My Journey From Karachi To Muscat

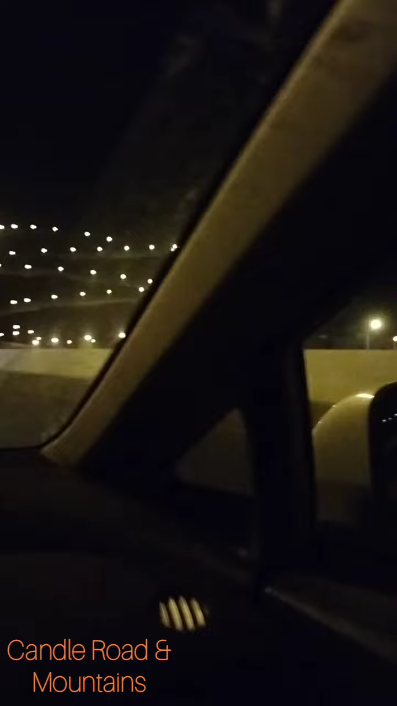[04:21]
کھا رہا ہوں جیسے ہی آپ باہر آتے ہیں جب میں اپسور کی طرف نکلاتا تو یہ ایک روڈ بنایا ہے جو ماؤنٹنز کو کارڈ کے بنایا ہے اس کو کینڈل روڈ کہتے ہیں اور بہت خوبصورت لگتا ہے رات میں تو خاص طور پر جب آپ اس پر سفر کرتے ہیں ٹرائول کرتے ہیں